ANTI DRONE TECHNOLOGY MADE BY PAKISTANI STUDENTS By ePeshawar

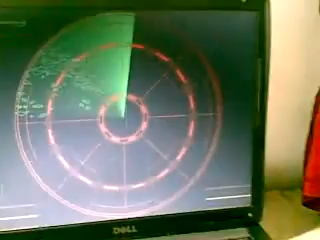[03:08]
Now, I'll show you something that, I'm now crossing this plane from, after, from this frequency,
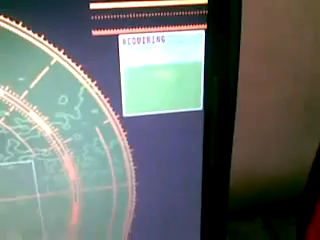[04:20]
will, come out, in front of you.
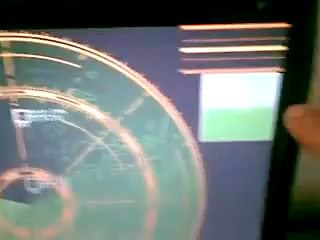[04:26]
So, now, our picture is acquiring.
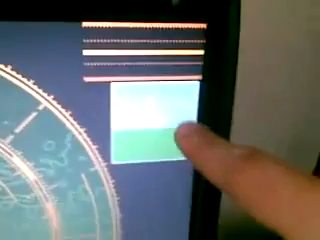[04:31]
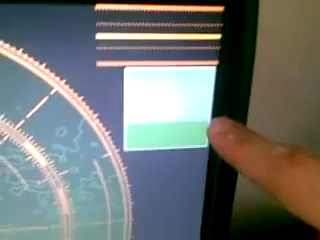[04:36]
And, this is the plane, that I have flown, in front of, my, uh, radar.